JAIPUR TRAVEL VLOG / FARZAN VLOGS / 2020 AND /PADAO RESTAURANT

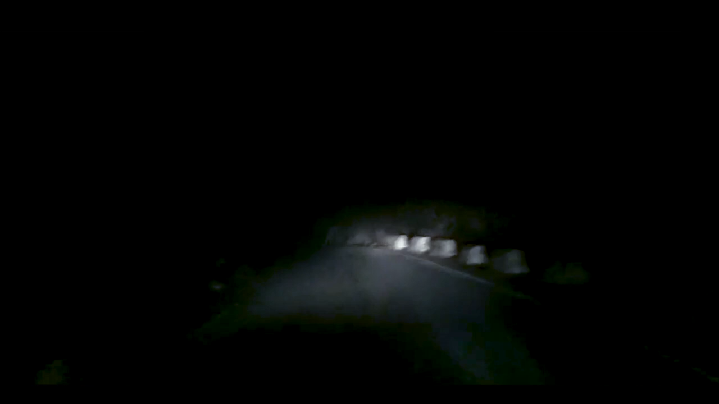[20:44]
कभी भी आओ तो बी केयरफुल, ध्यान रखना आप लोग, क्योंकि देख सकते हो कि सामने कितना फॉग आ रहा है,